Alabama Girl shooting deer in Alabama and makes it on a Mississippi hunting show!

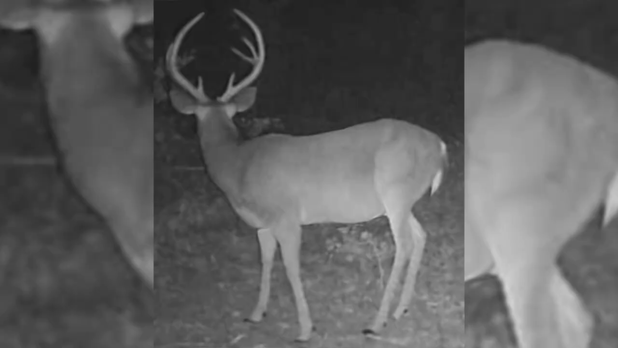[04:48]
I had a really good deer on camera all summer in velvet and never got any after come bow season, he disappeared.